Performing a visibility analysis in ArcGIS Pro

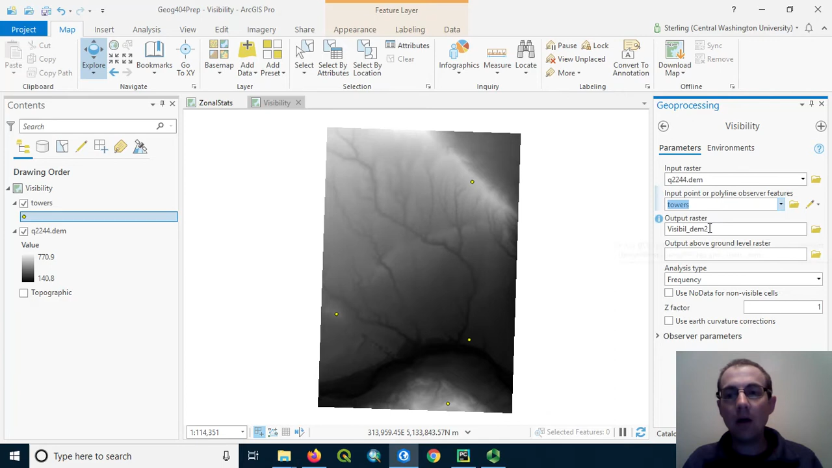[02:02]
We can have an output raster, let's just call it visibility, towers like this. Our Z factor is going to be one.